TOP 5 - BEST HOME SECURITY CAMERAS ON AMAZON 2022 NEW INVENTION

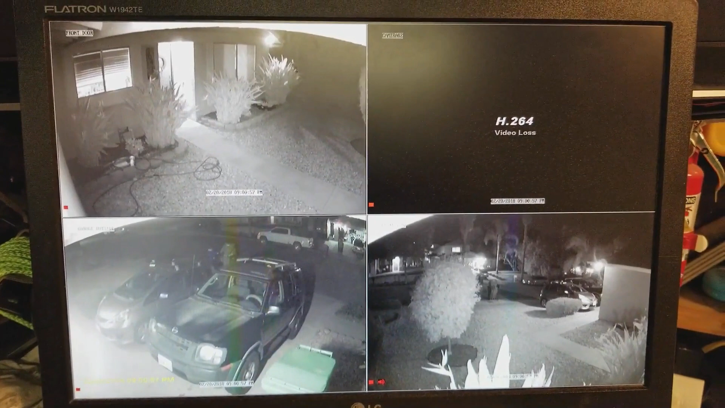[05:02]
ip67 waterproof you can add four additional cameras to the system zosi's bullet camera and dome camera are all compatible with this system so you could add different cameras if you need them if it's
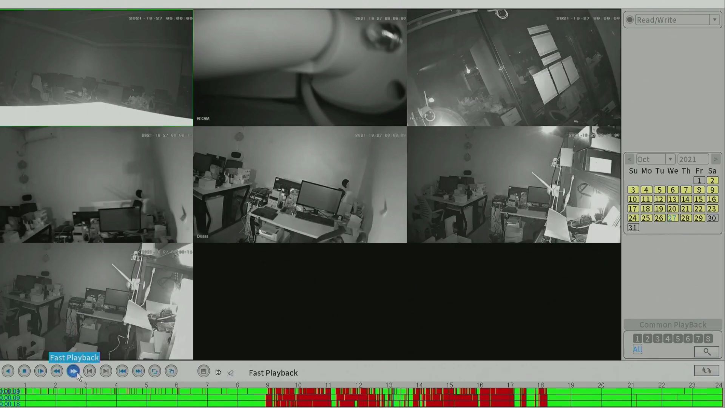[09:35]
but this one has excellent image quality at night as well the recording and playback are easy to use and work great here is what's included in the package in my opinion this is truly the best security system that is under 300